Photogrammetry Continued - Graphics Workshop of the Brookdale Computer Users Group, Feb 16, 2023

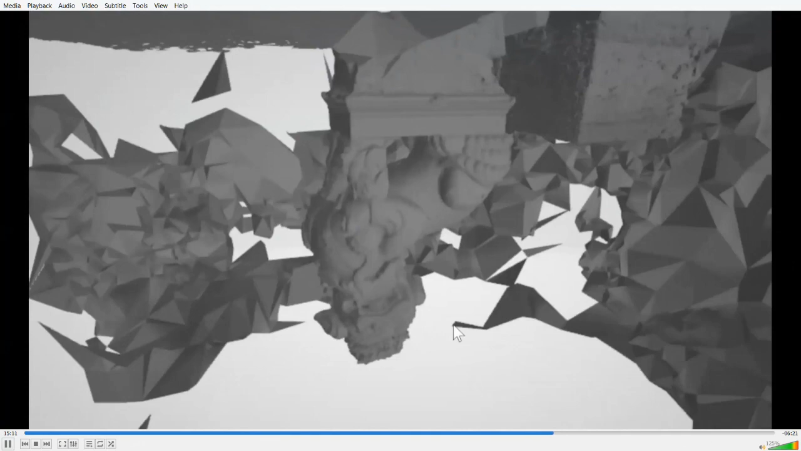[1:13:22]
Greetings. Here I am back again in Autodesk Mesh Mixer, where I've cleaned up the final object, as you can see.
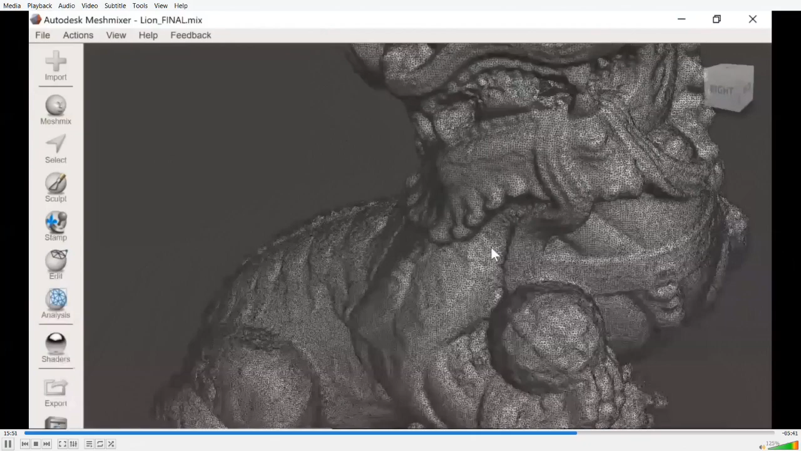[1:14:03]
And I think it's very interesting to compare it with one of the photographs of the real stone lion from which the model was derived. It's fantastic, I think, what Meshroom has achieved with its photogrammetry process.
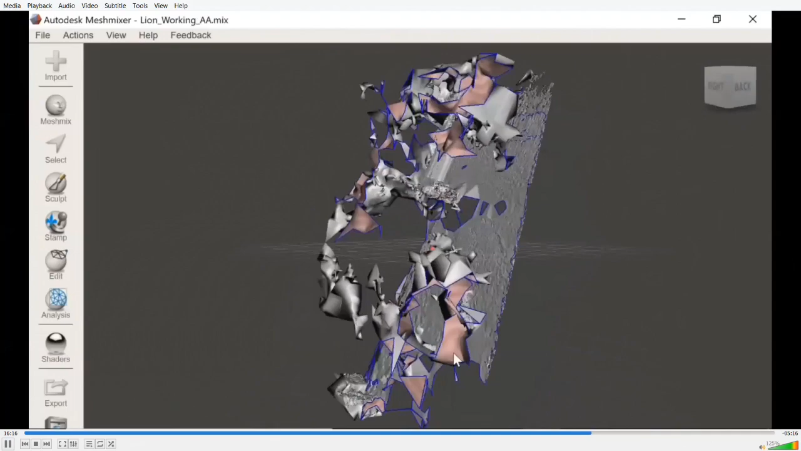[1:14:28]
And the first thing I did was to get it aligned with the ground plane using Edit and Transform.
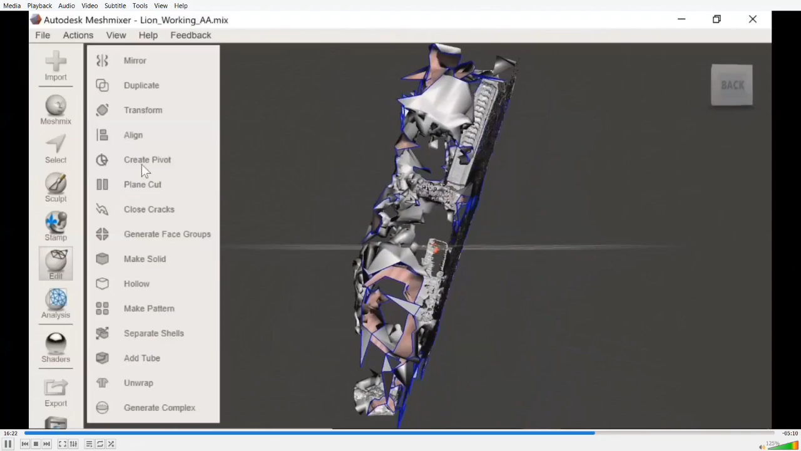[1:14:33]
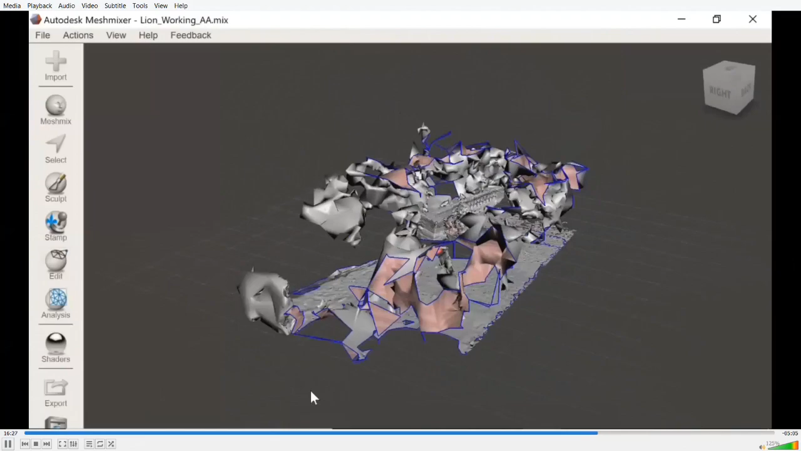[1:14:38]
And then I had to start getting rid of all the extra polygons we don't actually need in the model. And to do that, I used Select and then selected Lasso and drew on the screen to pick up polygons that weren't needed like that and clicked on Delete.
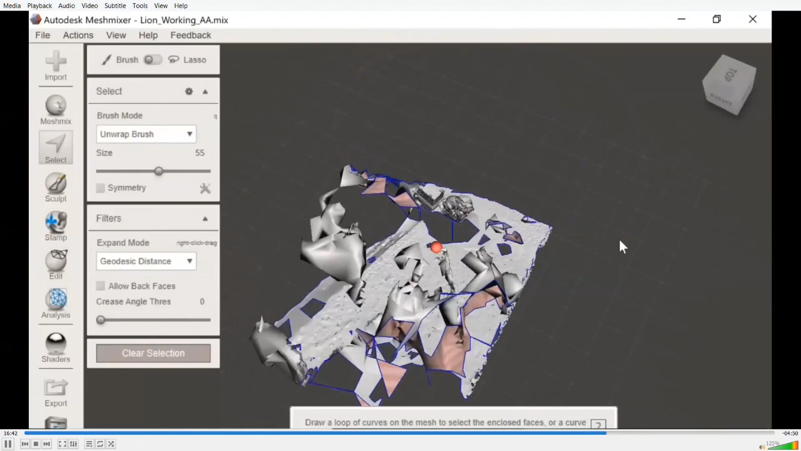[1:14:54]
And after a lot of rotating around and selecting and deleting, I got to this point where there's pretty much only the lion left in the scene.
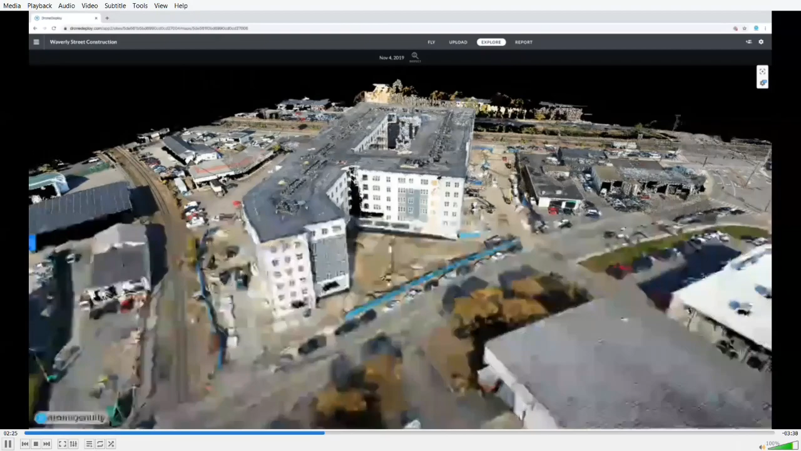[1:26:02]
First, you need to make sure there is a 60 to 70% overlap between your aerial photos.
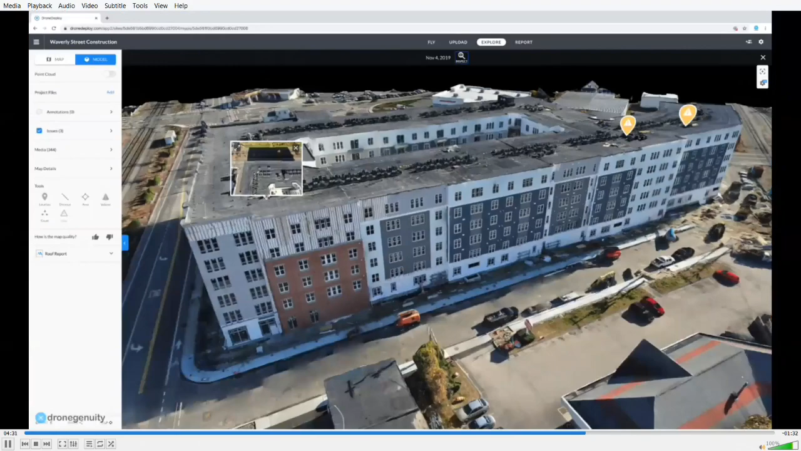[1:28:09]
They can spot potential problems with detailed 3D models, add annotations, and see the original imagery for a better look at a particular area.